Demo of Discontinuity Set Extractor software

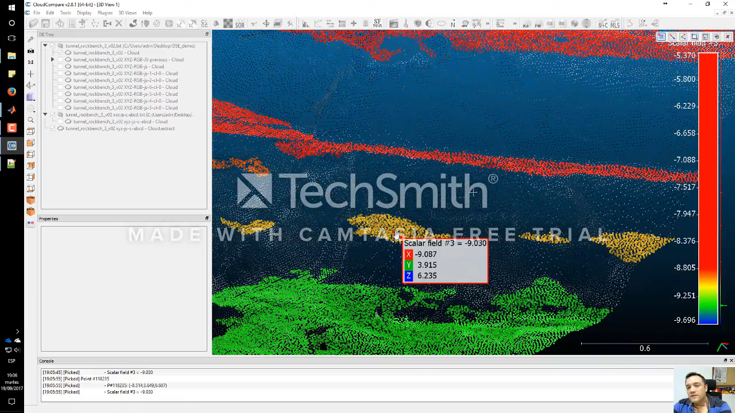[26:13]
This one also belongs to the same plane. And, this other one also belongs to the same plane.
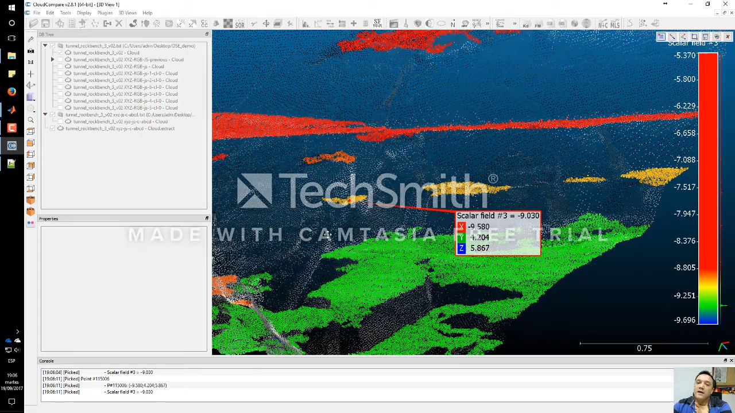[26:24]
Although, they are classified as different clusters. But, they have exactly the same plane. This is a very important aspect of this method to perform different analysis.
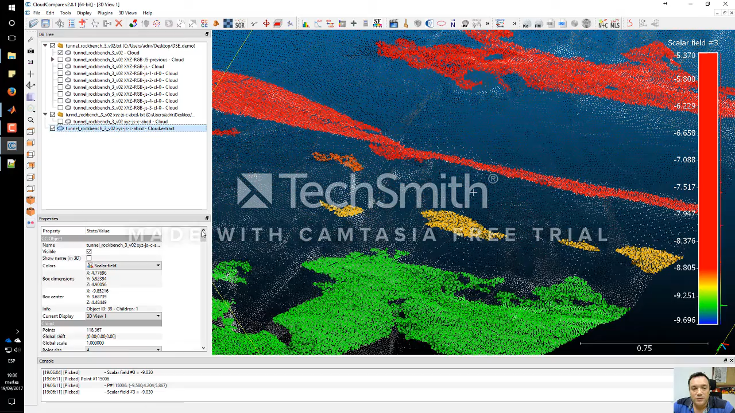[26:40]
So, you can see that they have different colors. Of course, this is the cluster number 80, cluster number 28, cluster number 155, and cluster number 39. But, they have exactly the same coordinate.
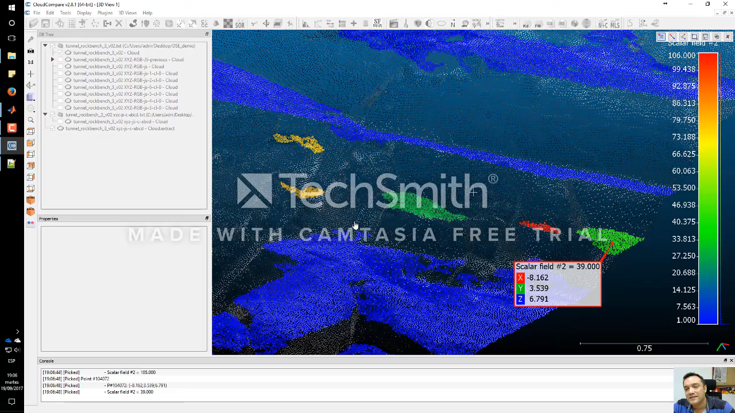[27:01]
Why is this very interesting? Because, if we want to know the normal spacing of this plane with this form. The only thing that we have to do is to calculate the difference between the D parameter of those point clouds.
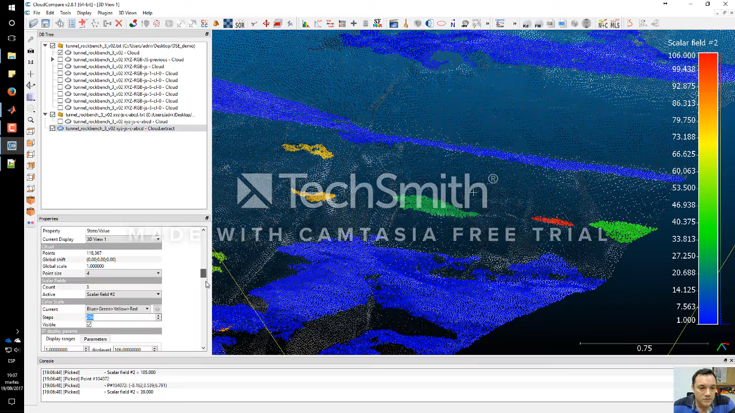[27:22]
So, I'm going to select this camera field number 3. And, this value minus 9, close to 9, and close to 9.3.
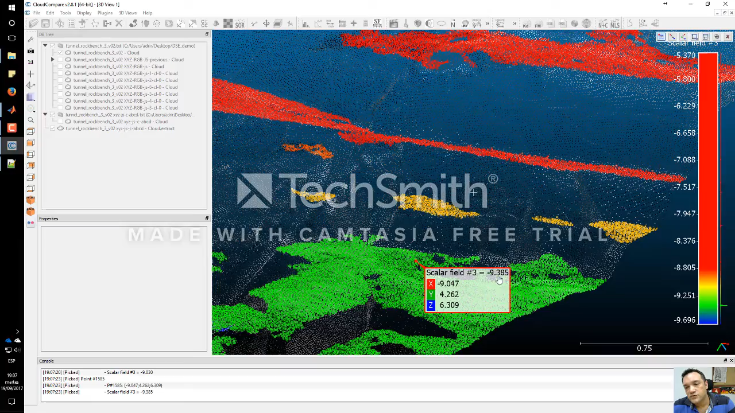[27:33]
So,
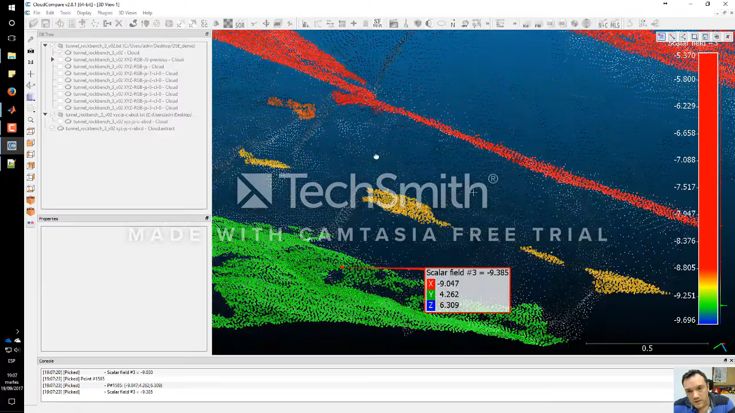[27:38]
the normal distance between this point and this point should be close to 0.3.
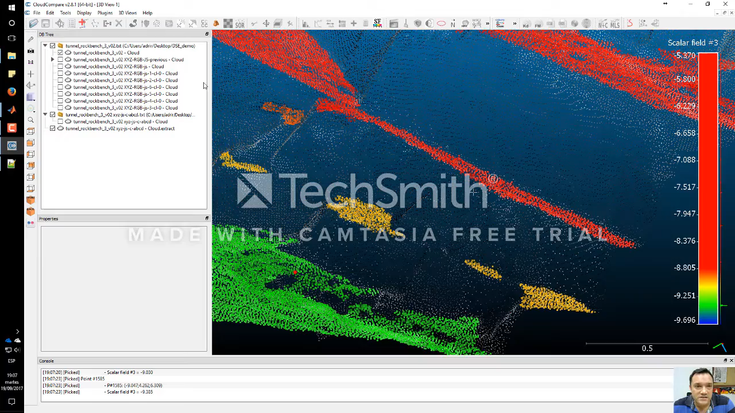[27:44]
So, let's calculate that distance, that normal distance. Let's estimate that normal distance. So, I select the distance tool, this point, and this other point is close to 0.3. So, now we can also calculate the normal spacing of a point cloud.
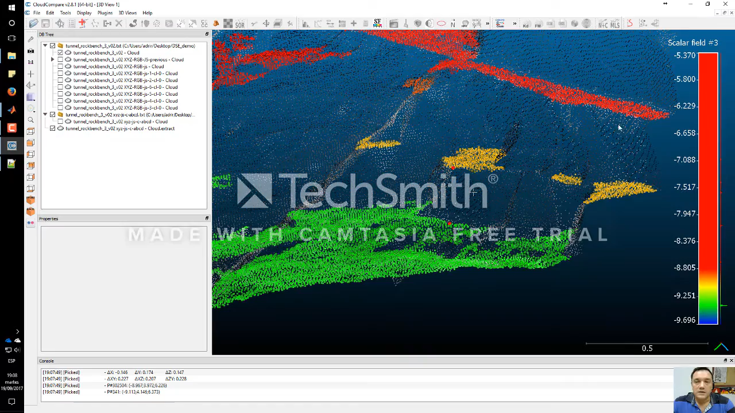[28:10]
So, now we have all this information with the original point cloud, which was this one.
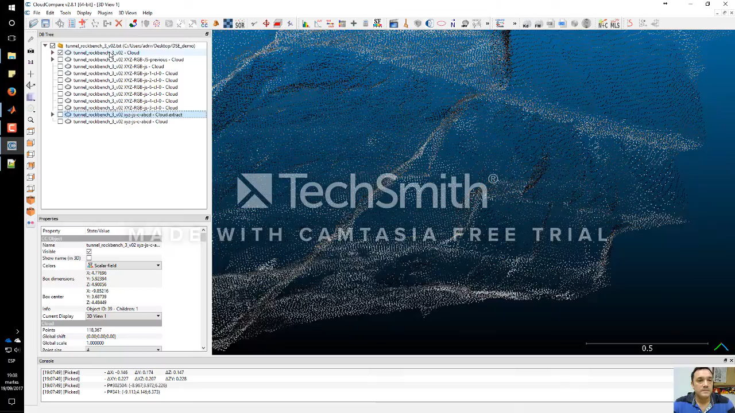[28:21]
This is a section of a tunnel, which I downloaded from the rockbench repository.